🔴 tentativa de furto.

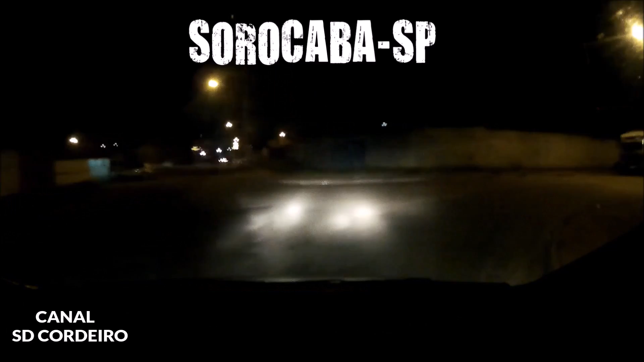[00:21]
é uma obra É uma obra Direito O funcionário que está nessa obra viu dois indivíduos pulando o muro da obra Temos a chegada Mil de característica
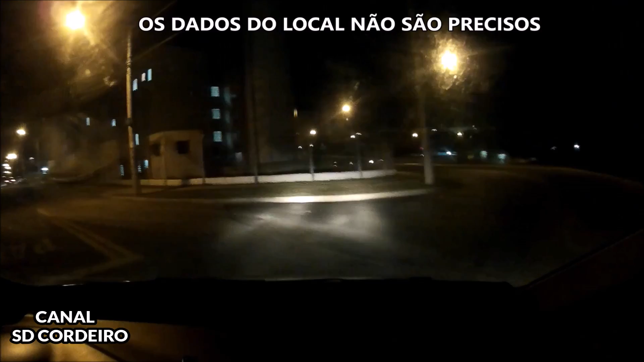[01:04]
O pedreiro aí que está morando no QTH por enquanto Visualizou dois indivíduos que caíram pra dentro Aventura Pacoia 25 Kitnante Construção Será que ela é em cima?
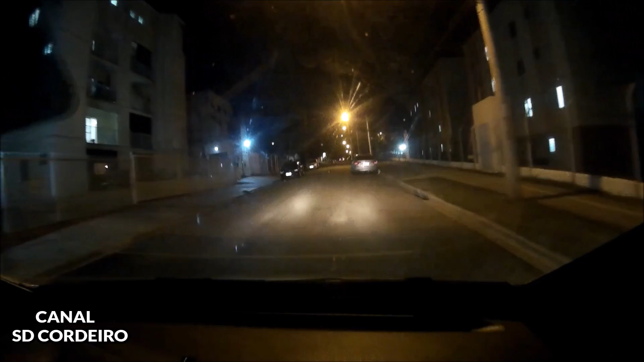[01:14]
A gente tem dois saindo para e fora Essa quadra é de esporte Tem uma quadra aí, irmão É depois dessa quadra aí Fazer o balão na quadra Na esquina Depois dessa quadra aí Na esquina Perto do mato Percebe? Positivo Tô com o CGP aí Tentar alocar ele
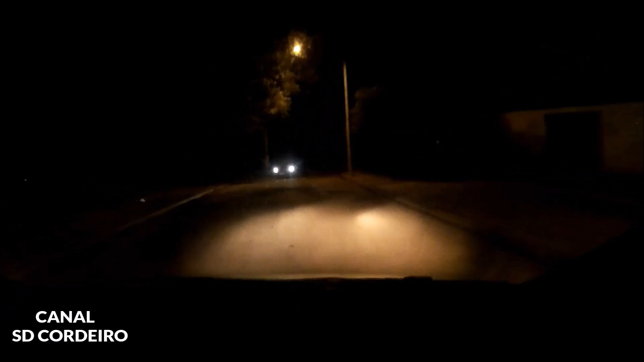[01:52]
Eu não tenho contato com o rapaz que está na obra Olha lá O visual aqui O visual aqui Ele chegou
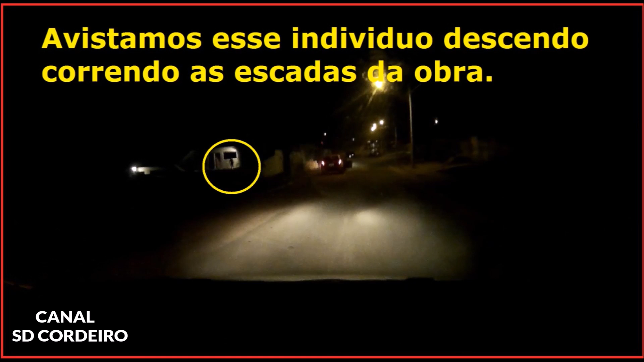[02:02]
Dois indivíduos no Pinotão aqui Vamos fazer o cerco Vamos fazer o cerco Acabriu o cerco